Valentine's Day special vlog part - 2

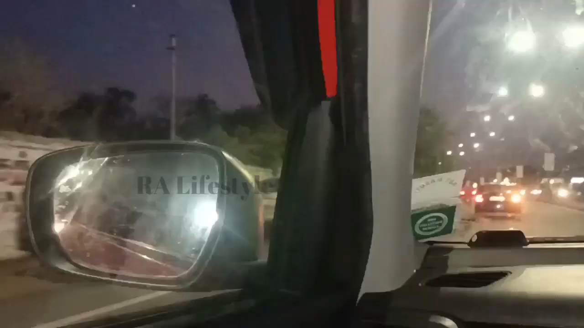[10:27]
பாருங்க கார் பார்க் பண்ண இடம் இல்லாமல் மெயின் ரோட்லேயே பார்க் பண்ணி வச்சுருக்காங்க ஸோ அந்தளவுக்கு வந்து ரஷ் வந்திருக்கு